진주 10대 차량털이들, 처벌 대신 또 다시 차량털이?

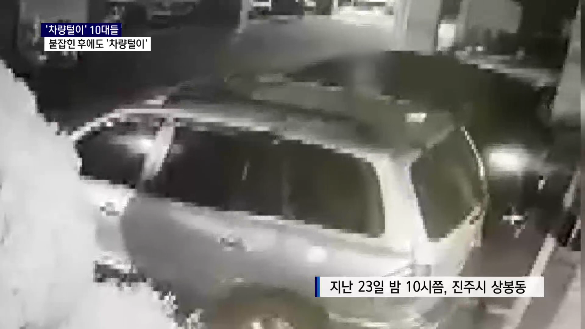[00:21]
한 남성이 주차된 차량에 다가가 잠금장치를 확인합니다. 문이 열리는 차를 찾자 급히 누군가를 부르고 숨어있던 일당 3명이 나타납니다. 그리고는 차를 타고 그 자리를 유유히 벗어납니다. CCTV에 찍힌 이 일당은 13살 중학생 A군과 그 친구들로 진주 시내 일대를 돌며 차량과 차량 내부에 있던 물품을 절도했습니다.